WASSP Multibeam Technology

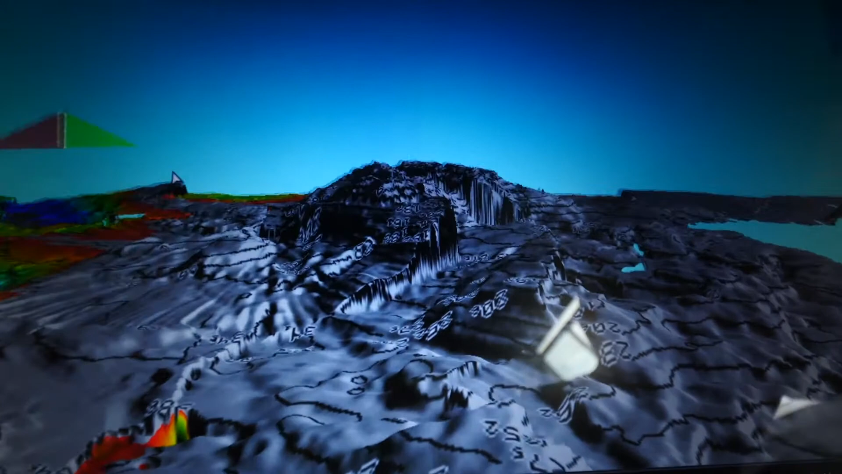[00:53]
You can see here we are way away here in the boat